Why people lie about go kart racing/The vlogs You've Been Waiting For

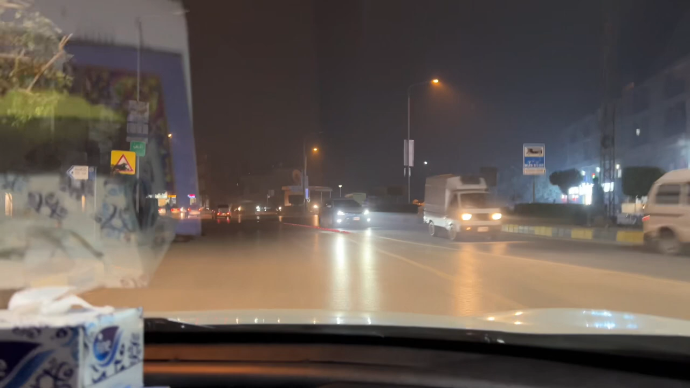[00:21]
अच्छा जी बैरियर टाउन आ गए जी अब खाने पीने का सोच रहे हैं क्या खाएं पिए को कॉफी शॉफी मिल जाए और क्या काफी काफी और
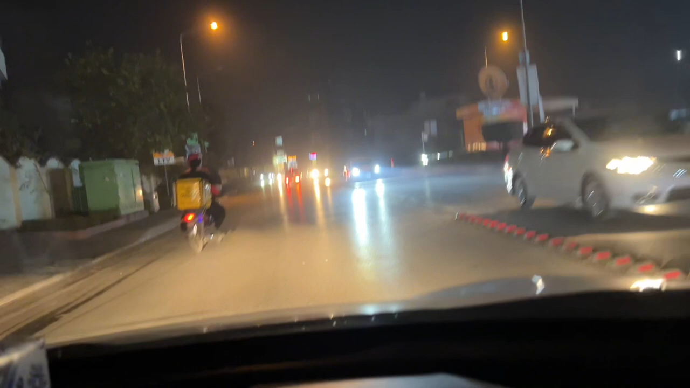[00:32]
सैंडविचेस वगैरह वगैरह वगैरह मिल जाए देखते हैं अब मार्केट जाके क्या मिलता है ऐसे टांगा चौक बोलते हैं
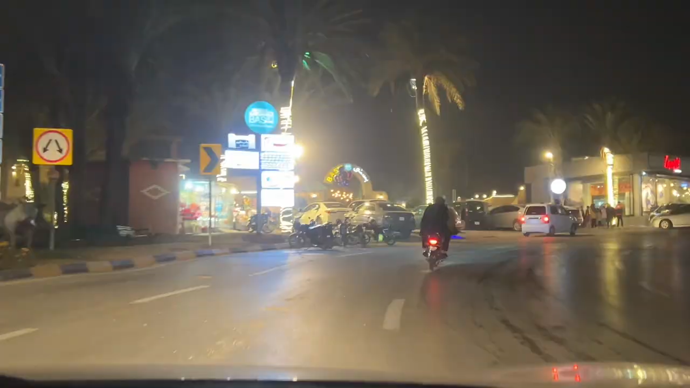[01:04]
ये आ गया है जी कमर्शियल एरिया बैरियर का बस्ती रेस्टोरेंट छोटा मोटा रेस्टोरेंट है
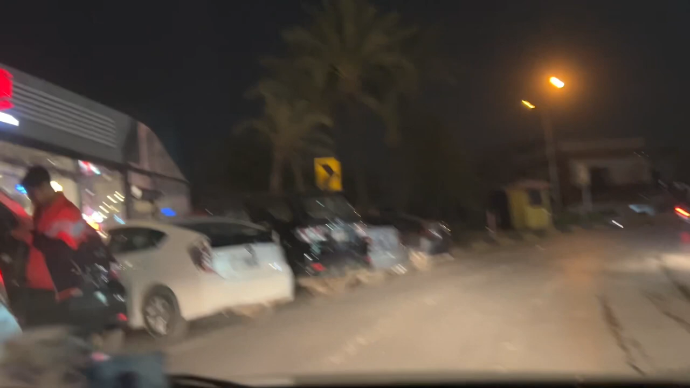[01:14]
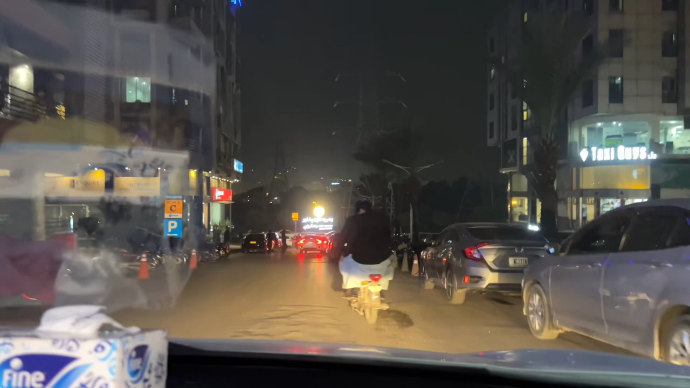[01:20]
ये था बैरियर का कमर्शियल एरिया बच्चों को कोई चीज नहीं पसंद आई ये खाते क्या है आप कोई समझ नहीं आ रही
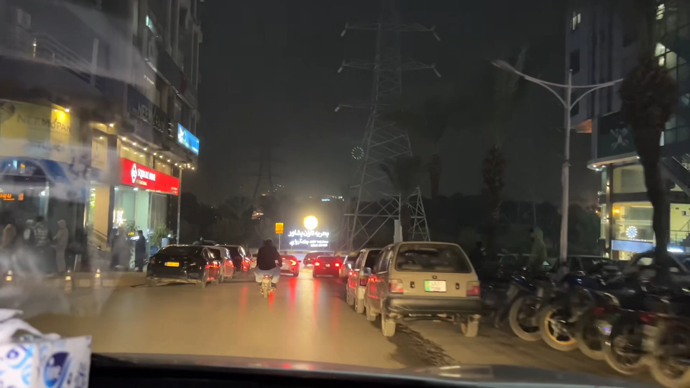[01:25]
क्या खिलाए इनको क्या खाना है कोई इन्होंने कॉफी शॉफी और